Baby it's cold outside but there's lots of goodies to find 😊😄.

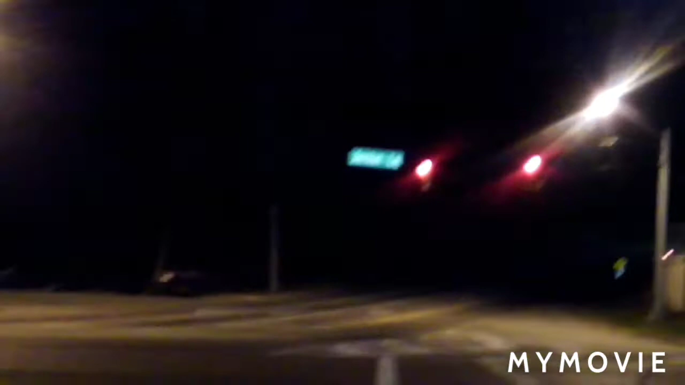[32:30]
Red car y'all Oh, now the light turned green for them Now I got the light Ha ha Red light runner Oh god,